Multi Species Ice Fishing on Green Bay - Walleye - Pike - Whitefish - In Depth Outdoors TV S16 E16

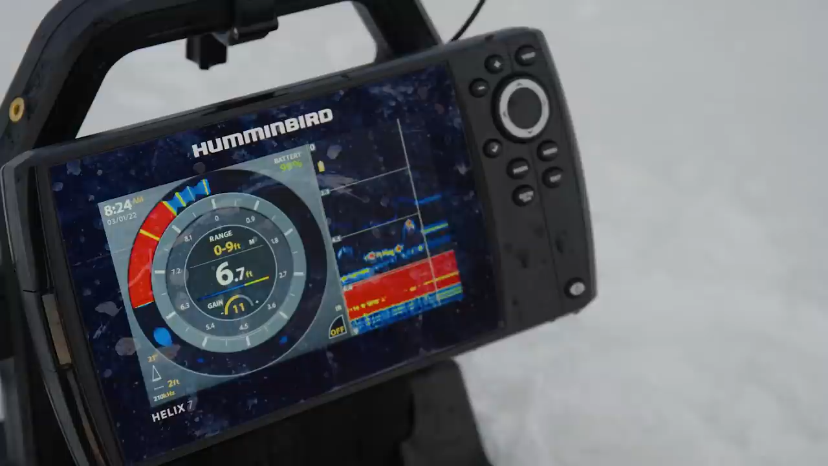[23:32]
On screen: depth 6.7 ft
Here he comes. I got one way up off the bottom here. Get him.